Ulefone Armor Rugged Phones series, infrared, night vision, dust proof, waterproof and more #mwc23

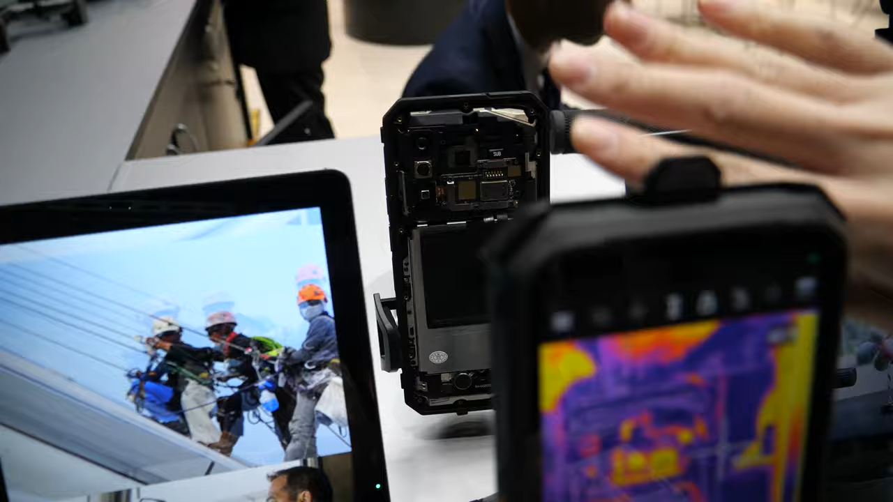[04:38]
the thermal imaging for the NFC yeah this
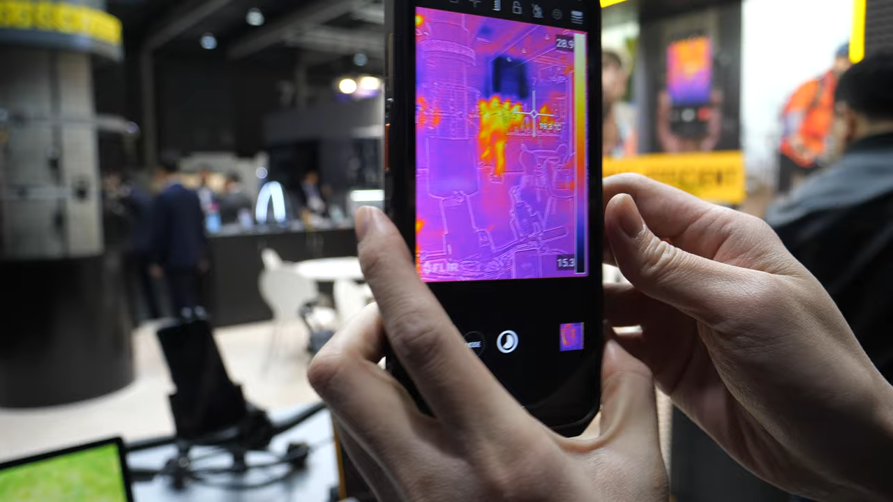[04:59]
temperature of the environment market with different colors to
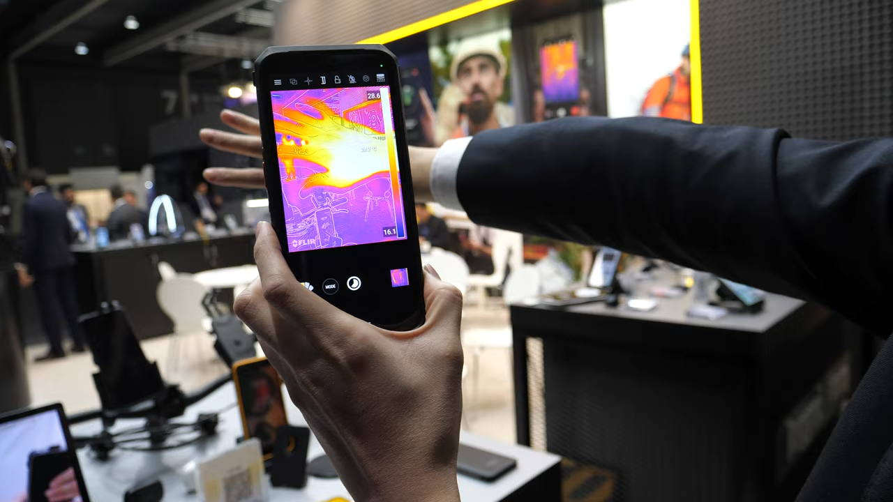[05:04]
help you to so that you're healthy yeah to do to
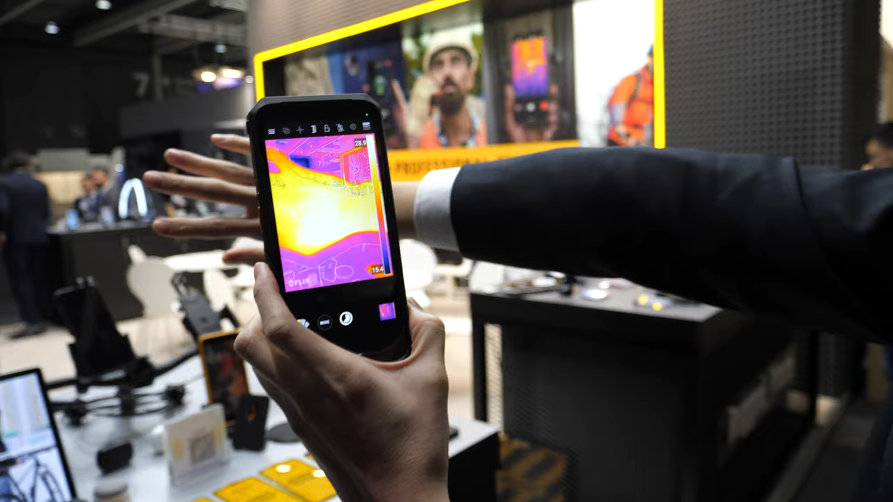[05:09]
see the temperature difference around the environment maybe I could see your bones
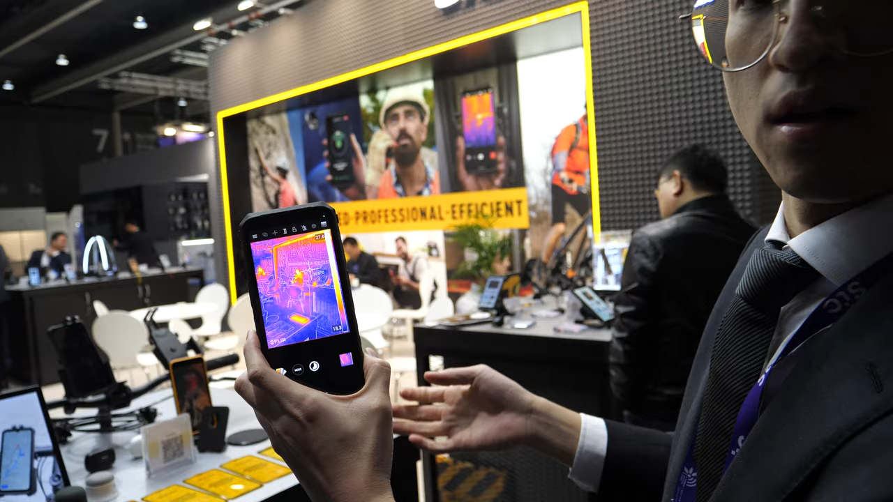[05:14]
yeah you can see scary because it comes to different temperature and our bone my skin and also when you maybe you cut again in spread the
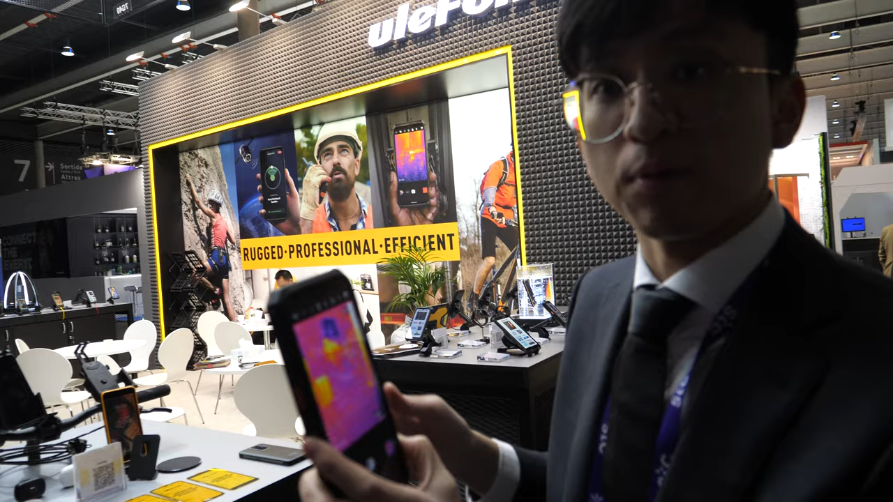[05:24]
buildings maybe some water lake it can tell you where the lake it is can you see with this if people are carrying a gun
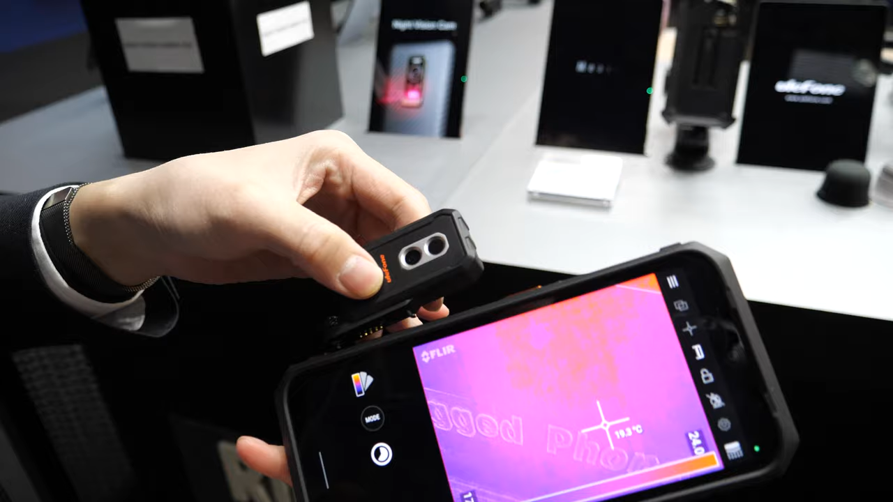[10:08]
So you can also use this port to connect to our other phones. You make it a... What does it do?
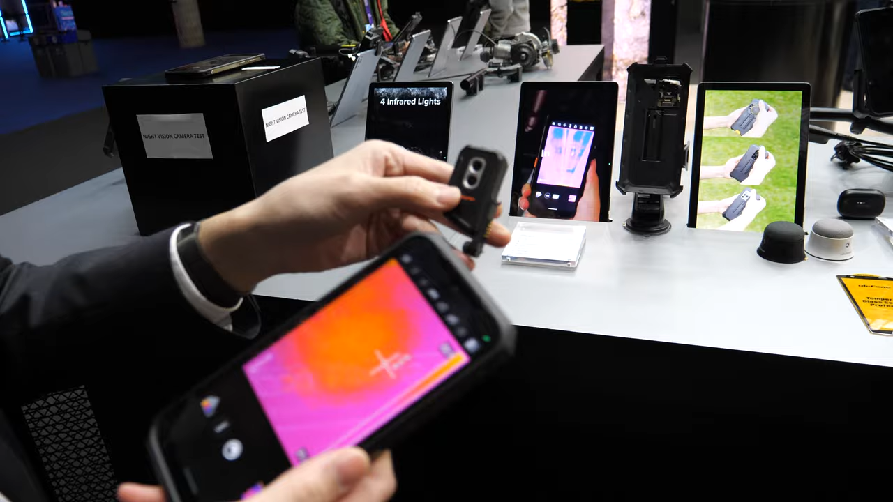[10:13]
Thermal imaging camera. Thermal imaging. Yeah. Same like the FLIR. Same like the FLIR.
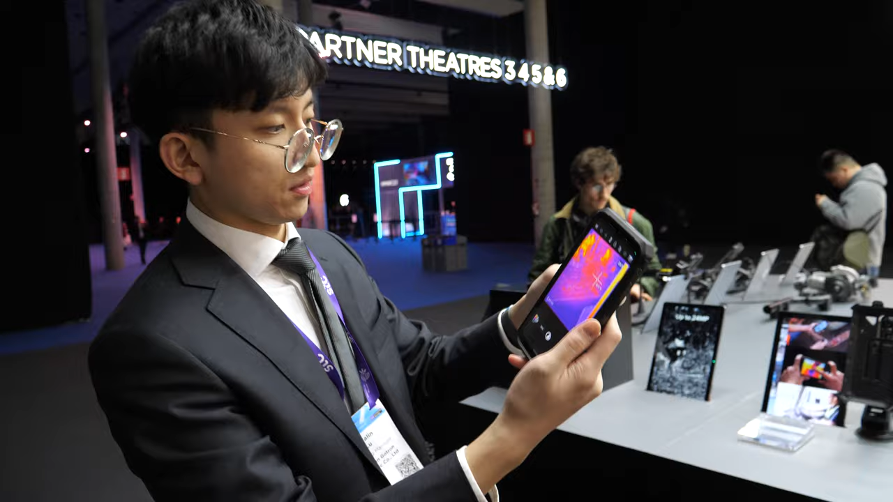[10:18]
It comes from the FLIR like this. So you can... It's kind of like a thermal selfie camera.